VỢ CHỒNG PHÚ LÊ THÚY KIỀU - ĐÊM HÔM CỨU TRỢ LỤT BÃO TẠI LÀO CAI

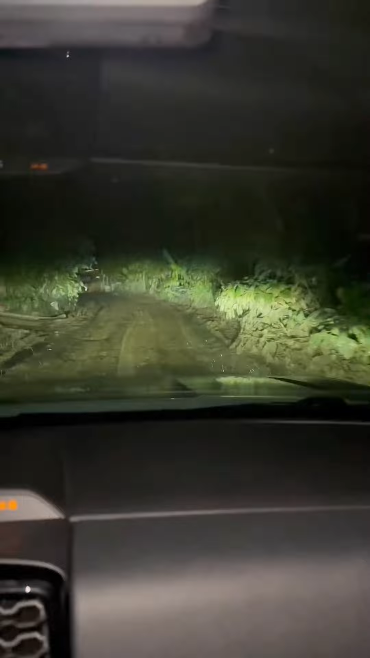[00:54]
Bà con lại trong này khổ lòng đúng thôi. 7 giờ rưỡi tối rồi. Đêm bao giờ mình đến nhà? Không có điện à? Chưa có điện đúng không? Đi sạt lở nhiều lấy điện lâu ra. Rất là khổ luôn đây này. Không có điện này. Đấy, ai mà cứu chợ thì đi vào trong này nhá. Đừng có đi cứu chợ ở ngoài thành phố nhá.